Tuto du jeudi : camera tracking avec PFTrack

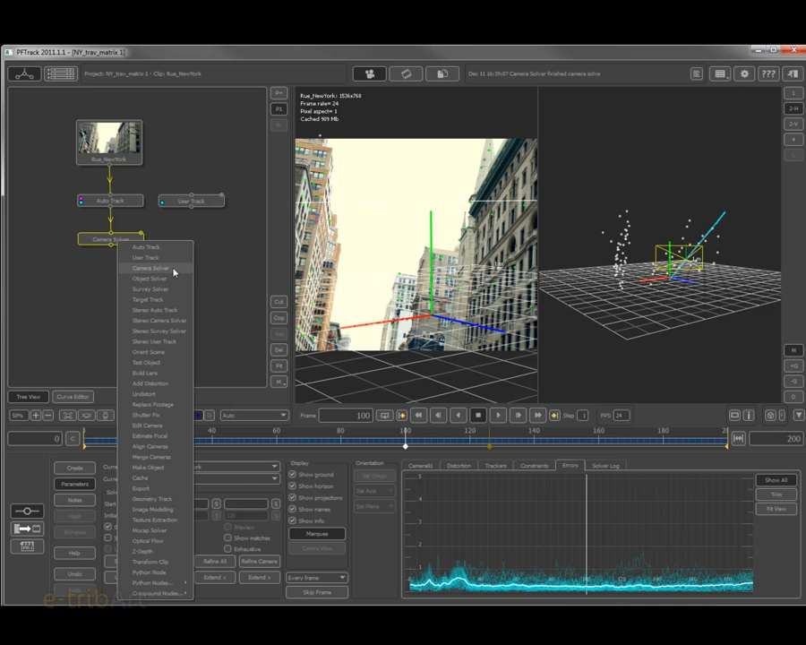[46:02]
assez cohérent par rapport au mouvement qu'on peut lire dans la vue 2D. Alors, tout de suite, dans Camera Solver, à la suite, je vais mettre donc un élément de type Oriente, Oriente Sine ici, qui va me permettre justement dans la vue 3D d'orienter ma scène. Donc, je viens dans le mode, ici, Edit Mode,